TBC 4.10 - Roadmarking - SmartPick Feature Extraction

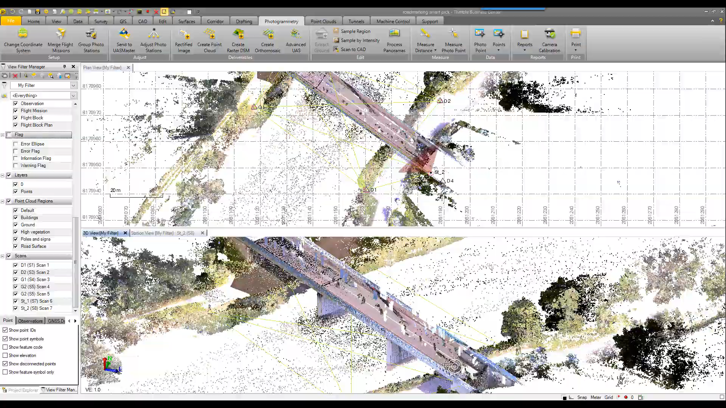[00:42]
This is an SX10 data set. You can see the vectors from the total station setups with the SX10. Coming down in feature in 3D view. Turn around, rotate a little bit. This is a bridge with vehicle traffic. One of the nice things about the SX10 instrument is the multiple passes that the instrument can do.
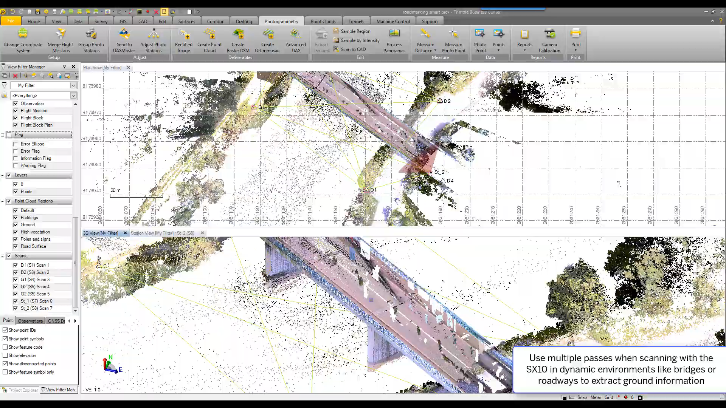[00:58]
So, for example, you see all of this noise from the vehicle traffic.